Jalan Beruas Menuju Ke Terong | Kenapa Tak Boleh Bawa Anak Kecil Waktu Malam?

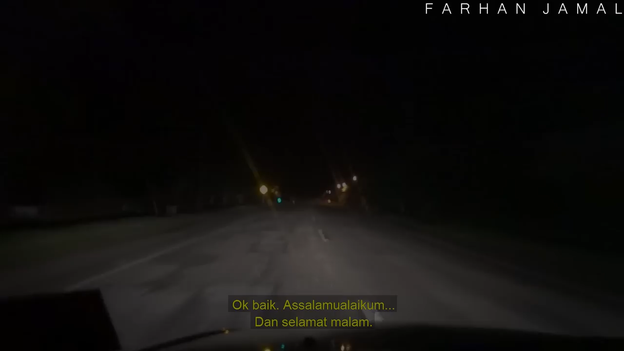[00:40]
Assalamualaikum warahmatullahi wabarakatuh dan selamat malam. Sekarang ni dah pukul 4:05 minit pagi . Nak tunjuk aku orang macam mana lah ni saya ni dia. 4:05 minit pagi. Dia tak pasti nampak ke tak.
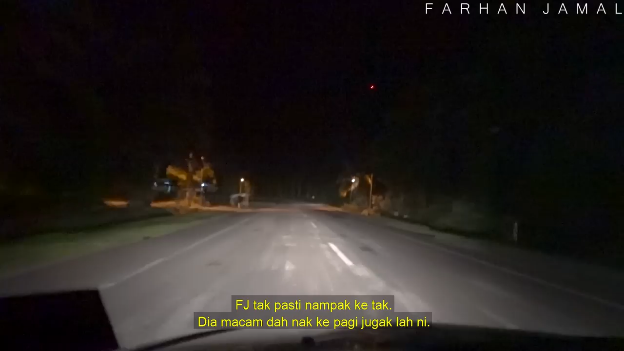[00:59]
Kiranya dah nak ke pagi jugalah ni.
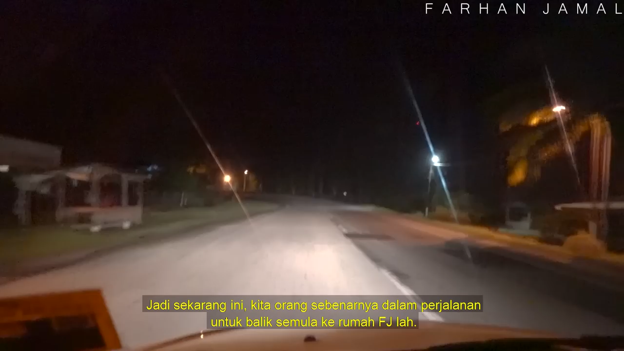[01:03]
So, sekarang ni kita orang sebenarnya dalam perjalanan untuk balik semula ke rumah inti lah. Yang setelah membuat jalan seram dan kami kena lalu jalan daripada meruas untuk menuju ke Cangkak Jering lah, untuk masuk tol Cangkak Jering ataupun ikut jalan dalam pun boleh juga.
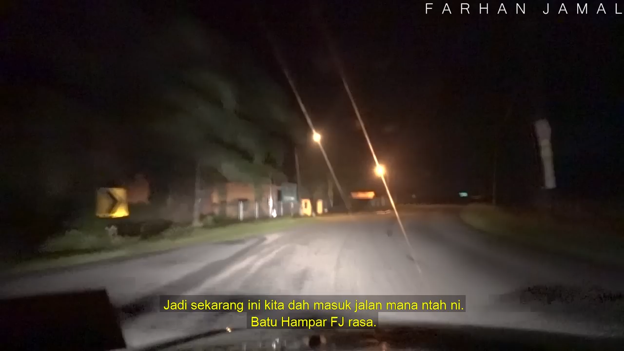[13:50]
Batu Hampar ni. Okay, kawasan Batu Hampar. Jalan ni agak panjang, so korang layan je lah. Mungkin akan jumpa beberapa kampung lah kat depan. Jalan sunyi eh. Tadi kita orang lalu ada satu lori saja kan? Tak ada, tak ada kenalan lain. Panjang pula cerita kan, minta maaf.
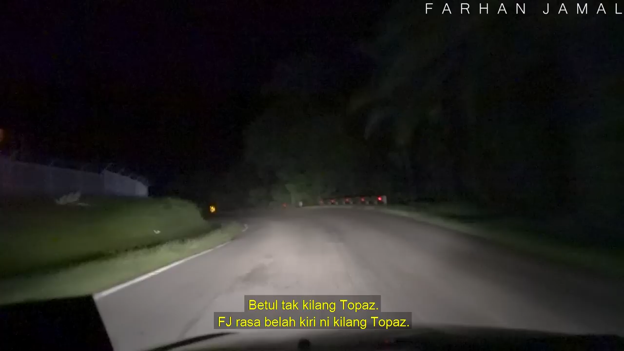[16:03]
Tak kilang topas. Dia rasa belah kiri ni kilang topas. Kilang apa tapi kita tak ingat. Dulu ada orang cakap kilang apa kilang ni, tapi kita tak ingat lah. Kilang topas. Topas emas Sdn Bhd.
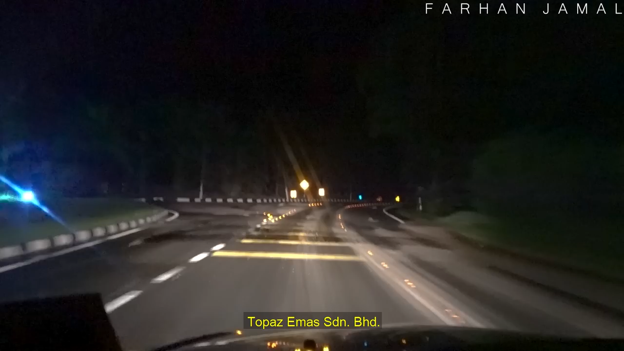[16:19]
Okay, depan nanti kita akan melalui kampung Sungai Rotan. Ni keadaan jalan dia. Ni jalan terbalik lah. So AJ okay je kalau jalan dua kali, tak ada masalah lah. Pasal kalau kita orang nak ikut jalan Ulu Kenas tu pun kita orang dah lalu itu hari minggu lepas. Waktu jalan Senggang pun dah lalu.
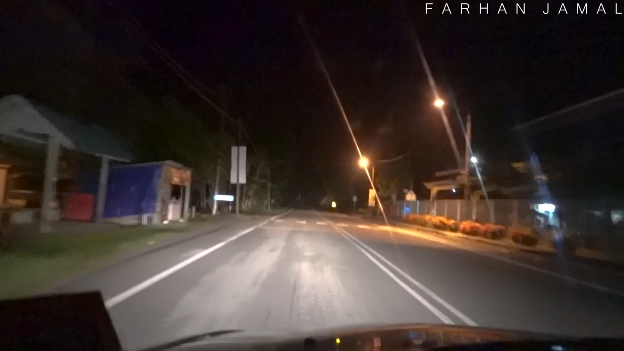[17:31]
Tak ada lori lah. Eh, dia jangka kurang-kurang walaupun maybe jarang lah, tapi kurang-kurang ada lori juga lah. Ataupun kita dah pukul menghala pukul 4:30 ni, mungkin diorang rehat sah. Kalau kita lalu pada ni jenis yang capek guban tu, tidur tepi jalan. Depan ada lori tau. Capek guban kata kalau dia ngantuk, dia jenis tidur tepi-tepi jalan macam ni lah.
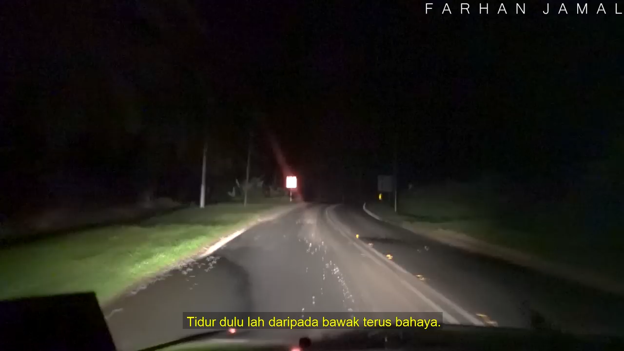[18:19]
Dia ngantuk, tidur dulu lah daripada bawa terus bahaya. Okay, awas kawasan banjir. Dia dapat dia tulis papan tanda awas kawasan banjir. AJ concern juga pasal takut naik air. Sekarang ni kami pergi pada musim hujan . Musim hujan yang teruk lah, teruk. So takut nanti air naik, kita orang tak boleh nak lalu, kena patah balik. Apa Guban okey ke, ngantuk ke apa-apa, penat ke? Okay. Dia driver dia okey lah.
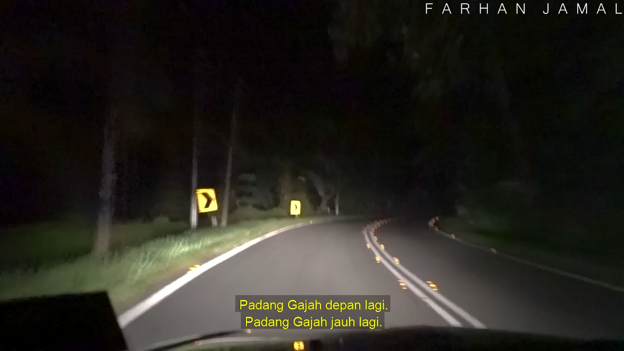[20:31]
Tengok-tengok. Padang Gajah jauh lagi. Boleh lah jadi sampai Padang Gajah je kita. Kalau nampak putih-putih ni, daun pisang lah. korang nampak putih-putih patut je cakap. Korang tengok betul-betul. Ha, kalau tengok sekali imbas ni, kalau jenis kepala otak memang memang payah lah. Fikir benda belak-belak, korang kata gula-gula lah, apa benda lah kan. Tapi memang pokok pisang. Ejen banyak kali lah beritahu ni. Ejen tengah cakap ni.